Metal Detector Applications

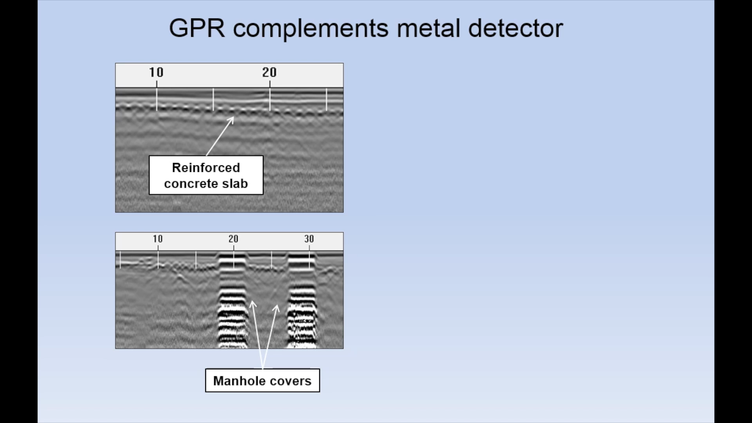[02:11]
manhole covers or pipe, and provides more detailed information on depth and shape of a target. In some cases,
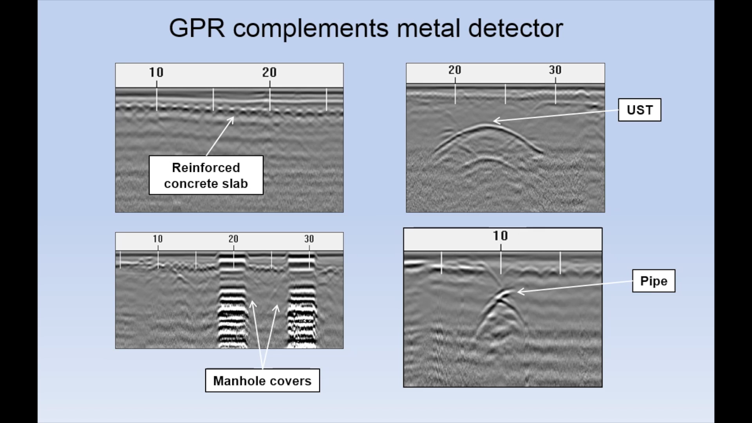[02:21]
anomalies detected by a metal detector are caused by reinforced concrete slabs and metal objects beneath the slabs cannot be effectively detected. However,
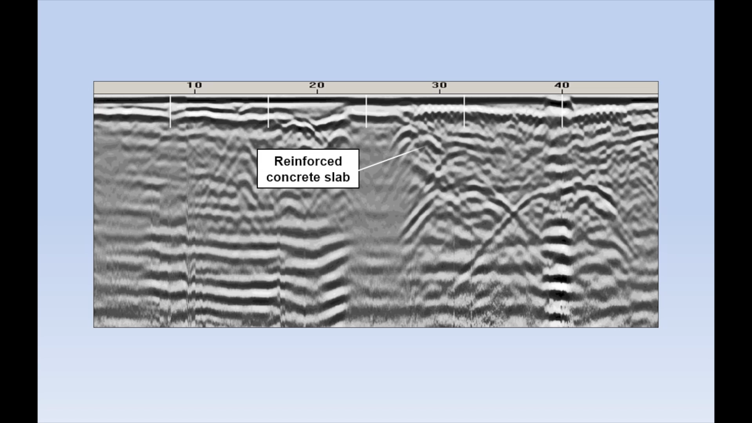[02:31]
ground penetrating radar can image through a concrete slab and detect underground storage tanks, if any present.